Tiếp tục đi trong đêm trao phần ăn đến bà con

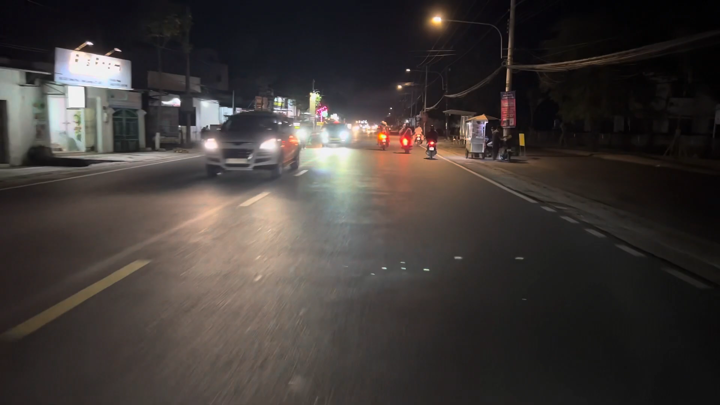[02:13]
Giờ bắt đầu mình đang khởi hành đi nè. Giờ là điện đang có mặt trên con đường Phan Thị Gàng
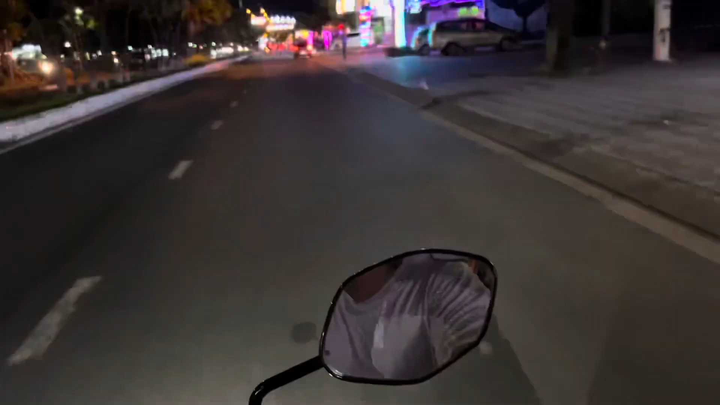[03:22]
Đây tới bên đây là bên đường
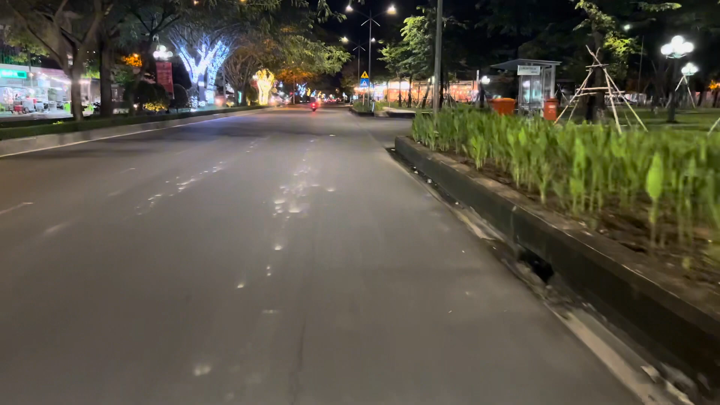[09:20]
Bữa nay đâu biết chuyện ngày mai, cho nên tụi em rất là cố gắng làm những việc này. Mong cô chú ủng hộ cho tụi em đi.
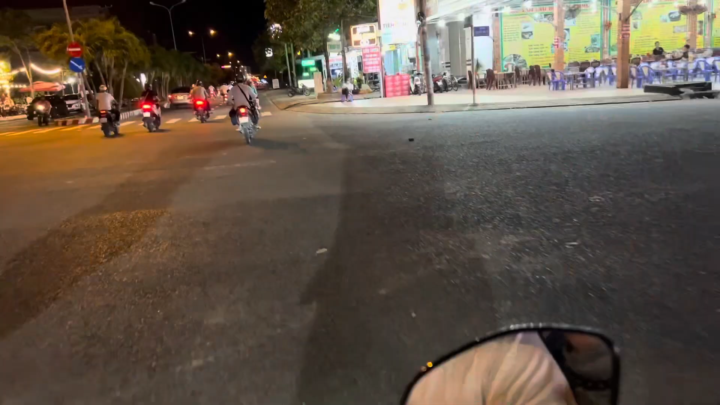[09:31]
Đây là đường 3 tháng 2. Ê, thấy bà cụ ở bên đường đó rồi nghe. Quay qua đi gỡ cho bà cụ.
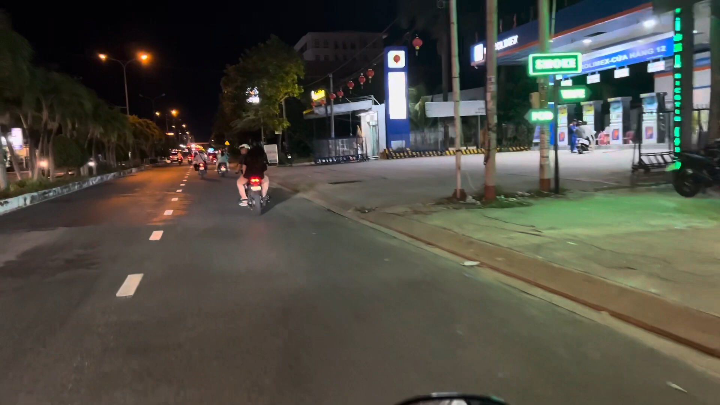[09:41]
Đây là phải đảo đi một vòng nữa mới thấy bà cụ đang ngồi ngoài đường.
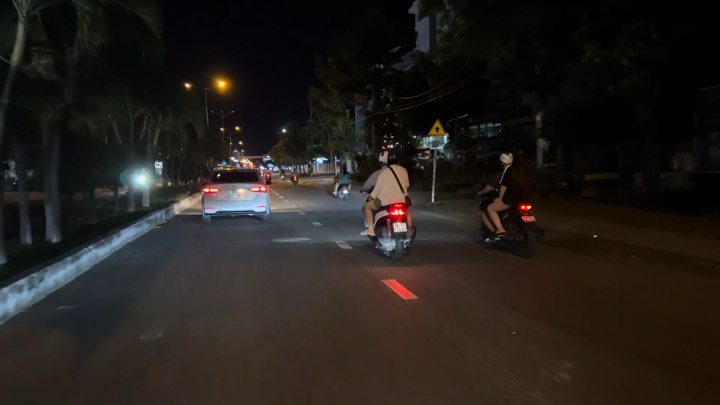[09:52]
Xin quý vị, dạ thôi, đây là được ba đến hai, với quà cho bà cụ.
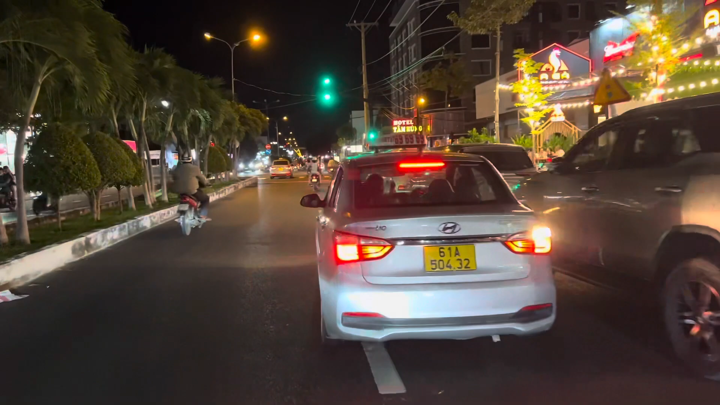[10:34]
Chỗ này chỗ đèn xanh đèn đỏ nè, gửi cho bà cái rồi mình đi.
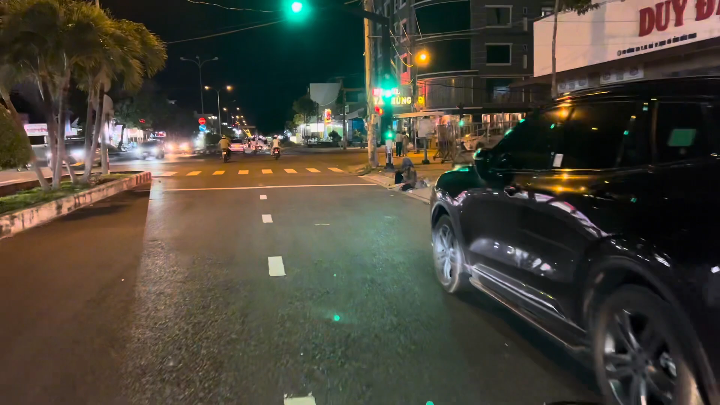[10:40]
Đó, gửi đi. Bà gửi quà cho bà ơi.